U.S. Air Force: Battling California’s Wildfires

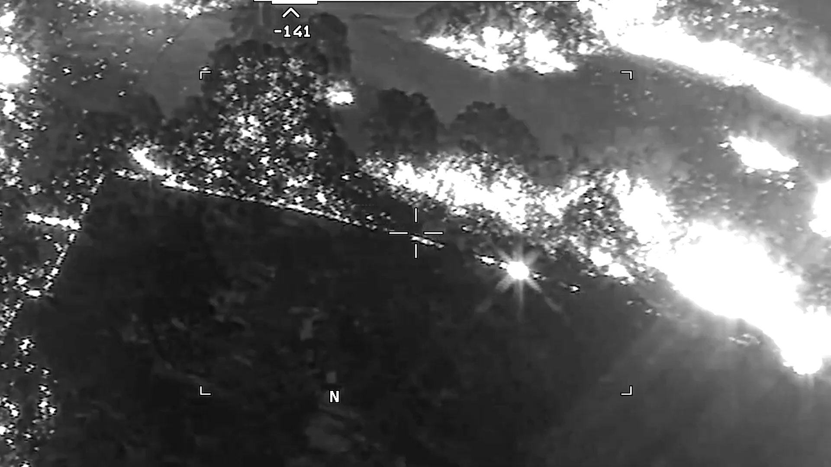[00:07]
a part of California's Air National Guard 195th Wing,
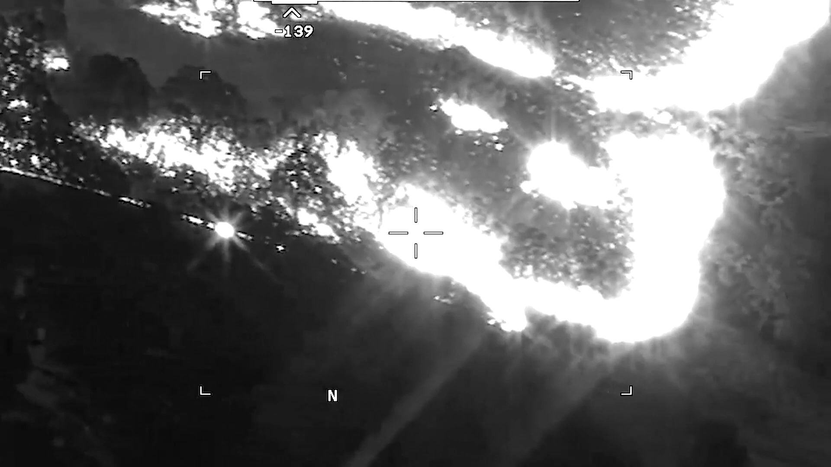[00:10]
use high-tech imagery to analyze fire patterns and perform damage assessment.
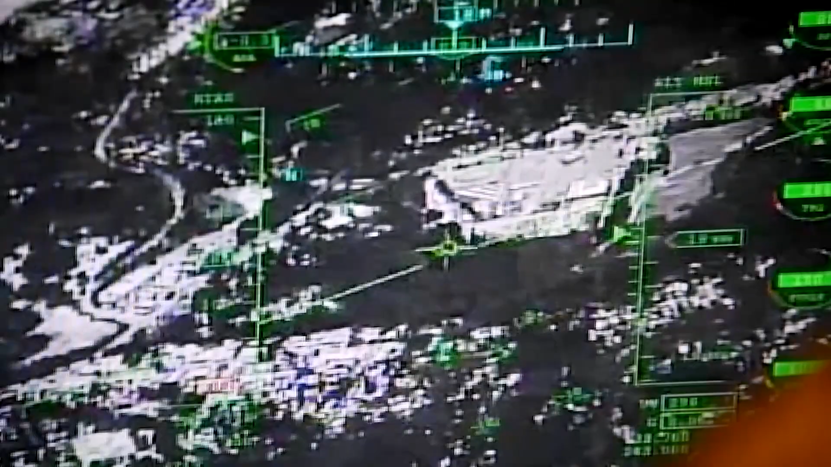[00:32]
It is a live stream, it is almost immediately we have it here and we're analyzing it.